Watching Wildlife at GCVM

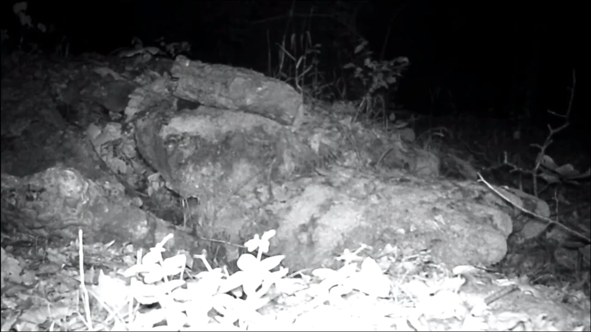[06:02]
Oh this is some of the footage that was captured at night. Oh look it's a cute little mouse. It could be a field mouse or maybe a deer mouse but we also have white footed mice in this area. See how he jumps around? See how he jumps around? I can see his eyes in the distance. There he goes. All new
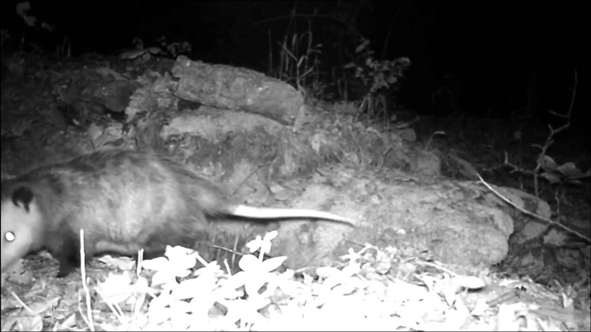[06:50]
ones are so cute. They're also known for that long tail. That tail's still in the shot. Speaking of tails, that possum used its tail to take leaves into that hole.
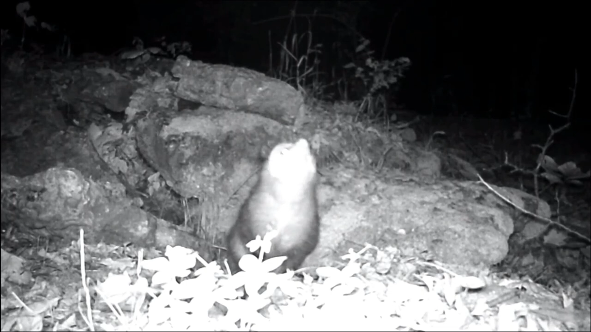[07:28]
This possum seems to be using the other end of its body. It's sniffing using its nose. I think it might be sniffing out some food. One possum can eat up to 5,000 ticks in a single season. We don't like having ticks around, and as a possum walks through the forest, it acts like a vacuum.
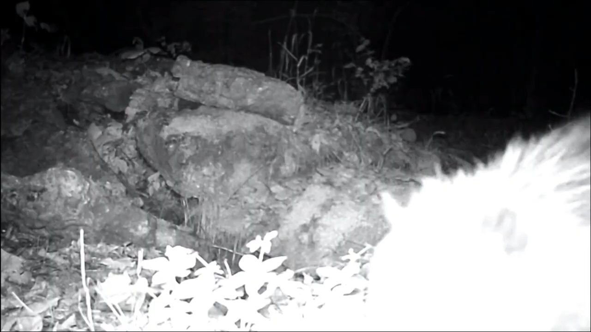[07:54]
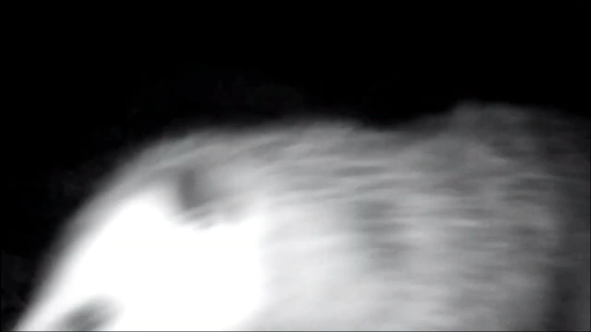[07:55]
All the ticks that try to stick to it end up getting eaten instead. What's this possum doing?
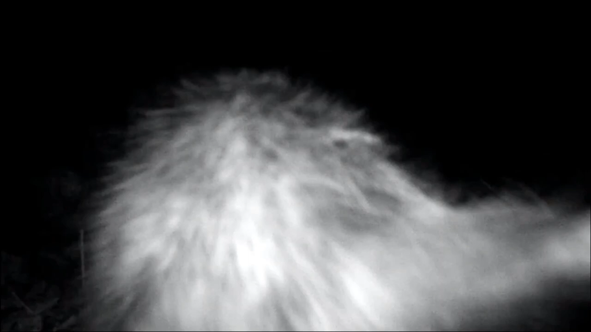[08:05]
he's sniffing the camera and giving a close-up view of that tail. I see something in this shot. Can you find the animal? It's that tiny little mouse. And I hear something too. Can you guess what it is? That whistle helps. It's a train.